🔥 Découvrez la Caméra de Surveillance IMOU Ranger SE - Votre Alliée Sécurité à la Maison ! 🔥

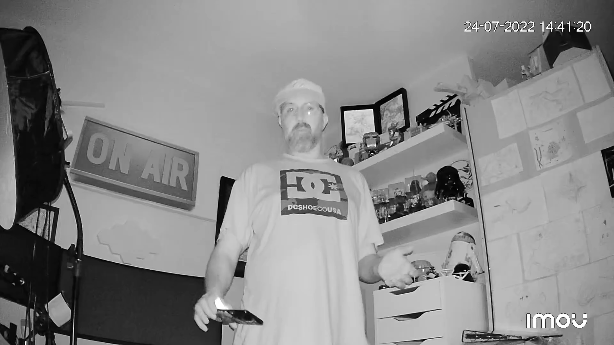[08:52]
et voilà maintenant c'est en mode infrarouge et vous voyez que la qualité est vraiment au top allez on a fini on passe à la conclusion donc voilà c'est temps de la conclusion donc au niveau du test